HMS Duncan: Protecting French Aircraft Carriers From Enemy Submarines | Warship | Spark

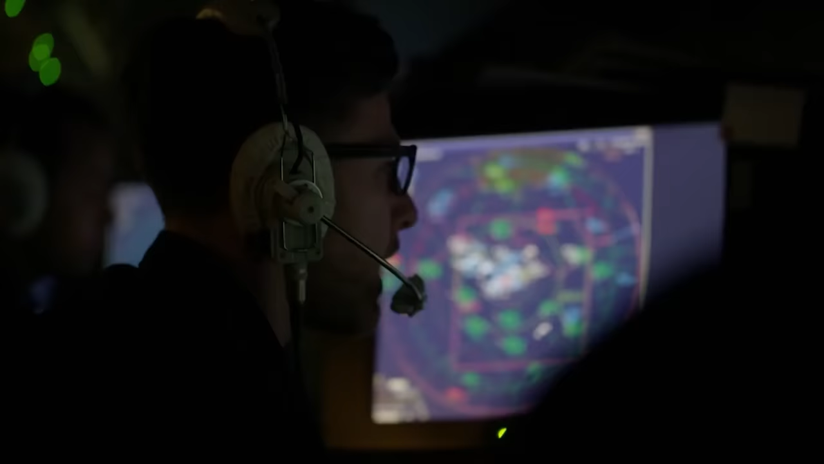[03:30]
They can detect and track more enemies than anyone else and at longer ranges than any other warship.
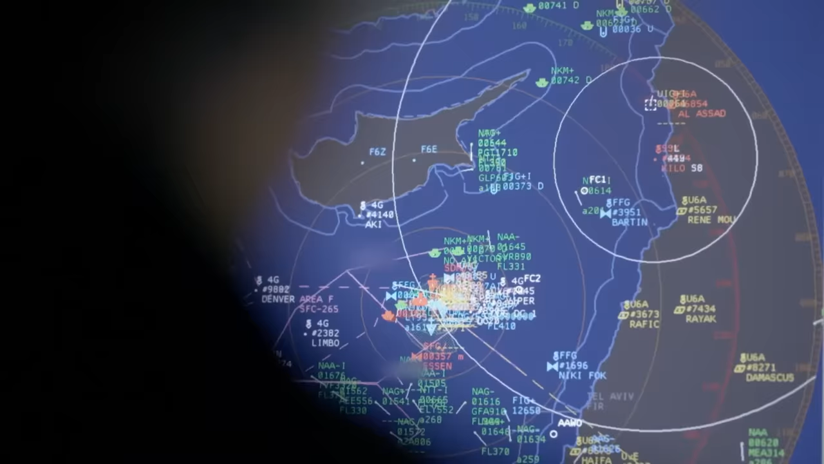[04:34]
Correct, 8745 remains at unknown 8745.
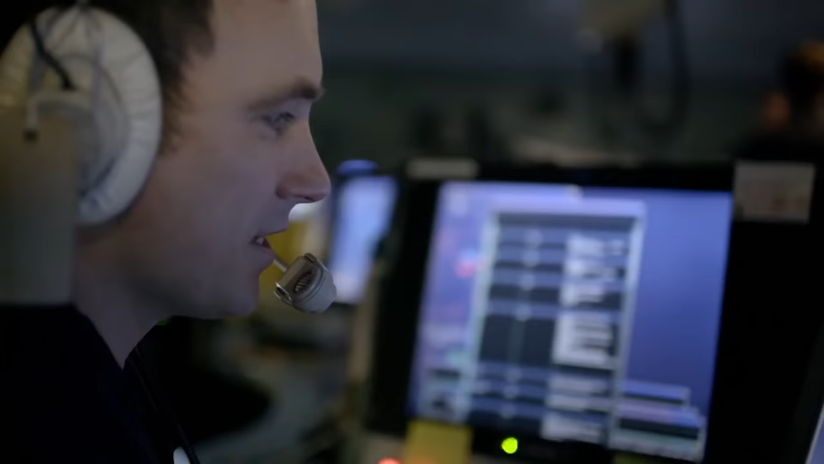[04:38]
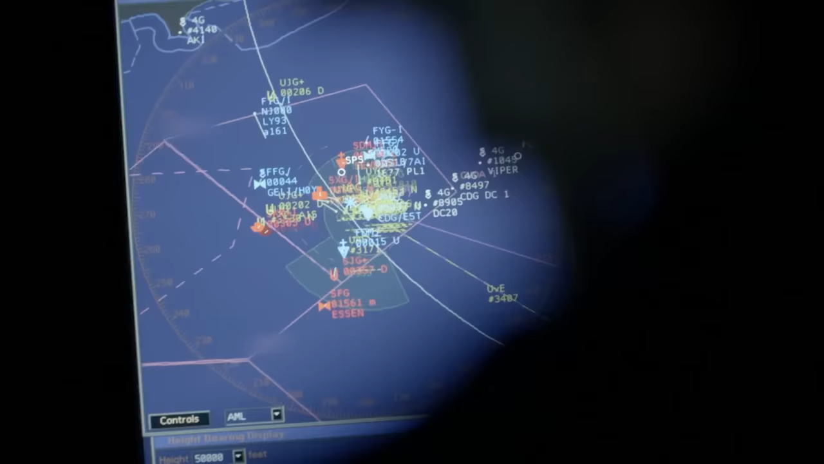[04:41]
Now 46 nautical miles, 090, unknown 8745.
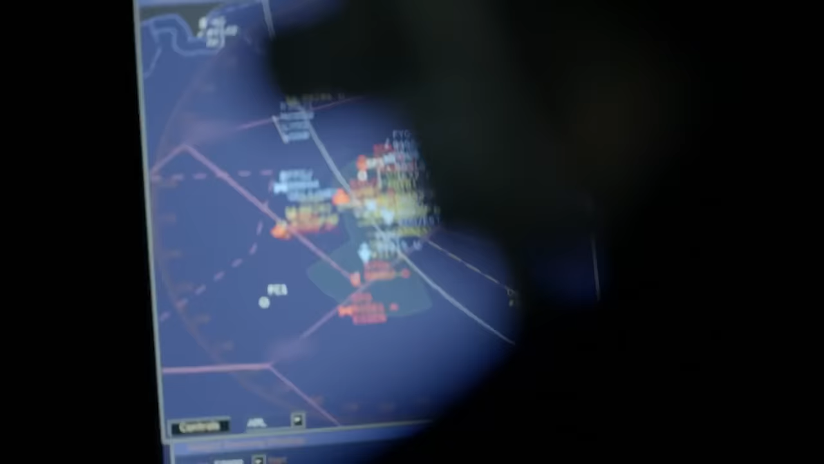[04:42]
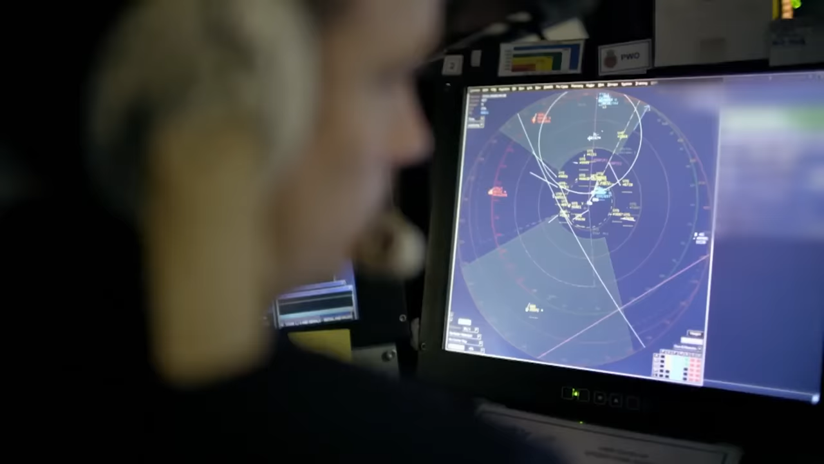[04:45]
Ben's just seen something suspicious on the radar screen.
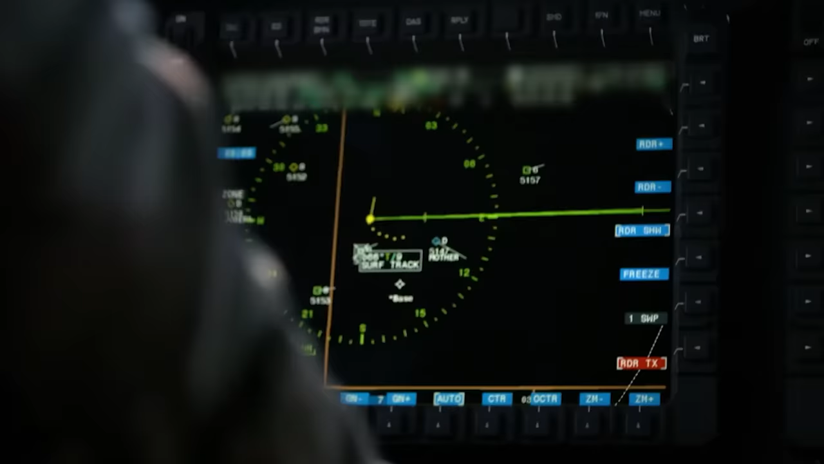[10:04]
Command attention is conduct surface search to the north.
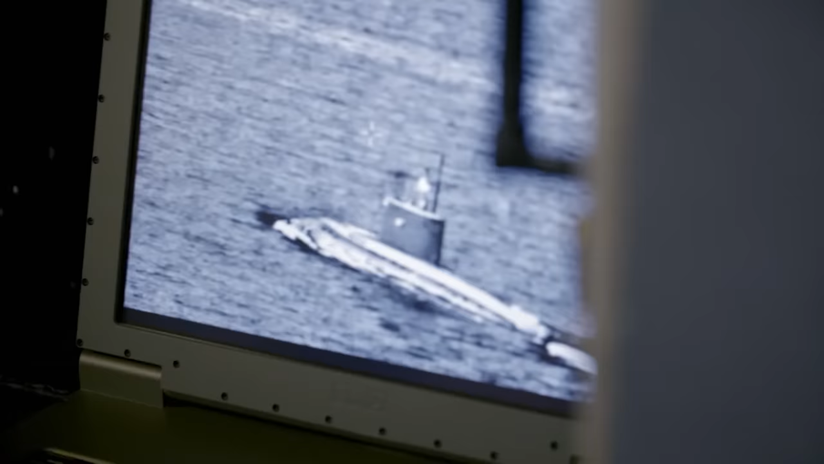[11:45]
so they can continue to kind of understand who's where and who's doing what.
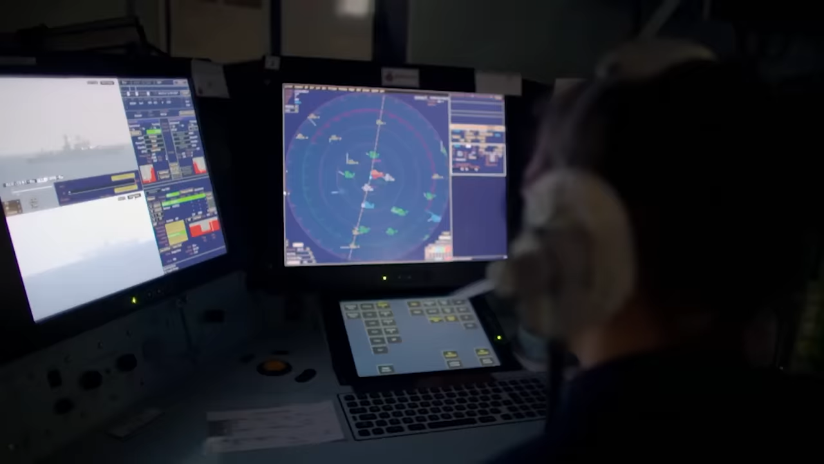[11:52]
The Russian sub appears to be moving away from HMS Duncan and Charles de Gaulle and heading back home to Russia.
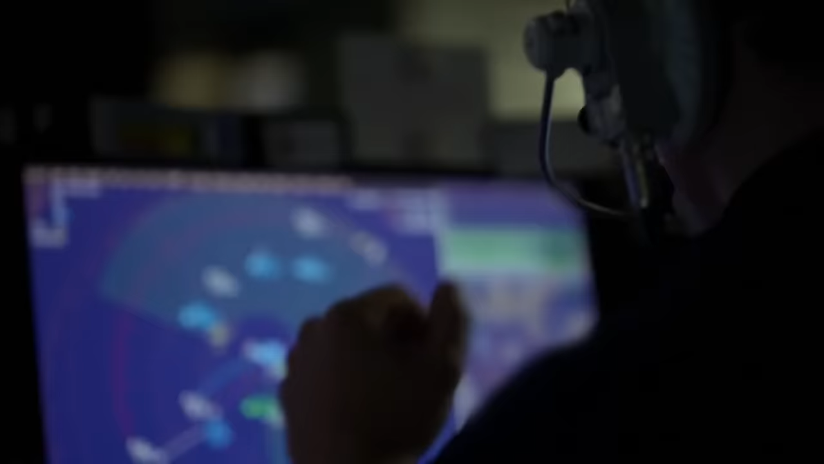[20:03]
In the ops room, Ben Dorrington's watching his screen fill with French jets.
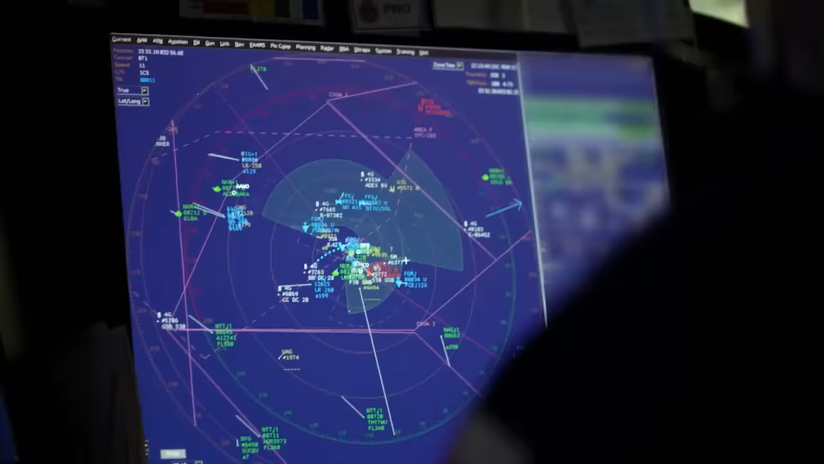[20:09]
Fourth one's just gone off the deck now, and they've got 1, 2, 3. I think it's 11 to go up in total in a roughly 20-minute period.
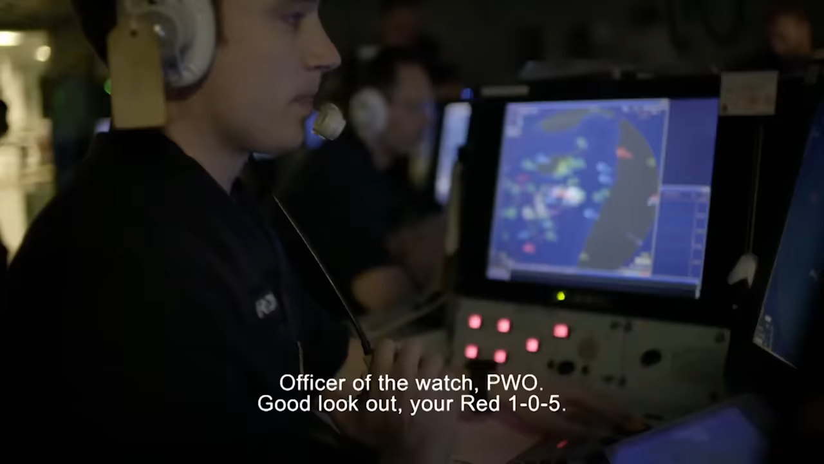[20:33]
Ops Watcher, keep a good lookout. You're red 105. Now one possible radio ring closing the carrier. Hold her now. 154 knots, 3,000 feet.